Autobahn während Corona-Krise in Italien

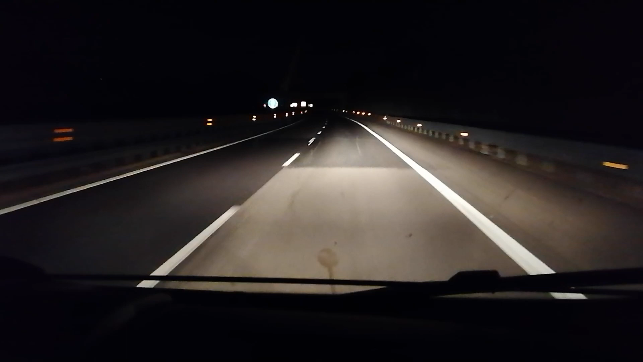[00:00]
Jetzt kommt ein Auto. Jetzt, wo ich filme. Jetzt kommt ein Auto. Juhu! Wir sind nicht die letzten Überlebenden. Ein Lastwagen. Ein Lastwagen. Zwei Lastwagen.